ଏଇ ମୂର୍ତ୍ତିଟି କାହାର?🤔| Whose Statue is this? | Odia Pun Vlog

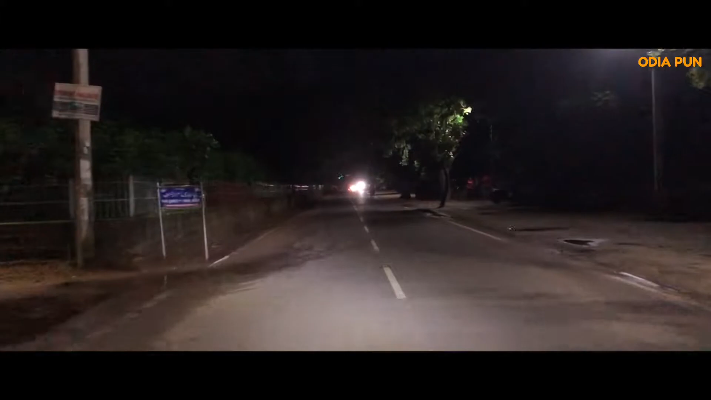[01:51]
यहाँ भी कभी अलग ब्लॉक रे देखे आपको दिन बेले राइट साइड रे मुझे खटीपाटी करे एक्चुअली मोस्टली एंड लेफ्ट साइड रे बहुत बढ़िया सुंदर पोखरी पार्कटा अच्छी जोटा कि बारवाटी दुर्ग गोटे पार्ट एंड आई विल शो यू आई मीन पूरा दुर्गटा दिस इज अ कैसल एरिया।
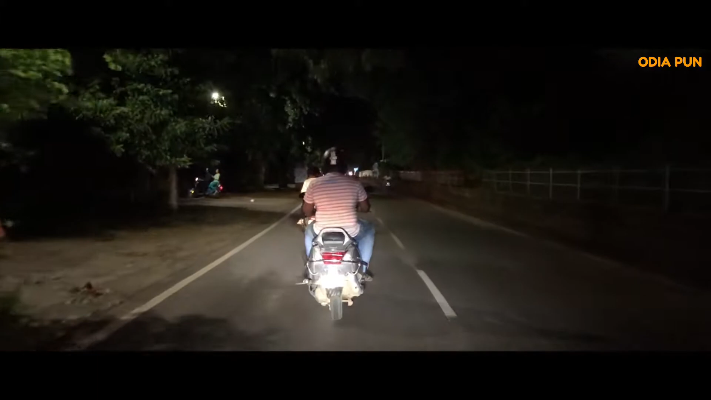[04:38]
एंड एटा आम इंडोर स्टेडियम इट्स लुकिंग रियली ब्यूटीफुल रात्रि लाइटिंग कौन लगुच भाई मैंने गोटे लाइटे हुई।